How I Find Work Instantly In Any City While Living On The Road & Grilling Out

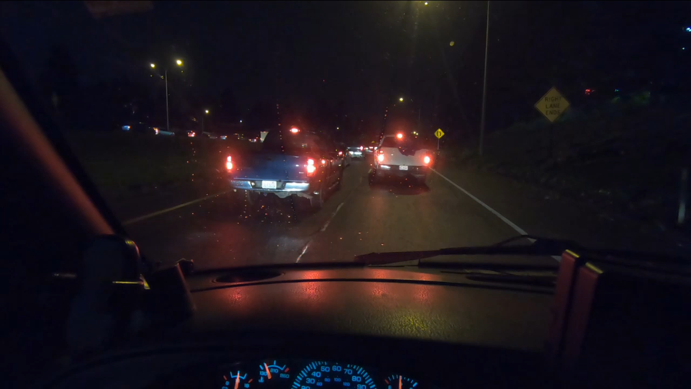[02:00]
Good old big city traffic. And this is me trying to merge onto the freeway. It's park hour this morning. Come on, let me in, buddy. Let me in. I don't want to be a douche and do the run along the shoulder thing and force my way in like some of these cats up here are doing.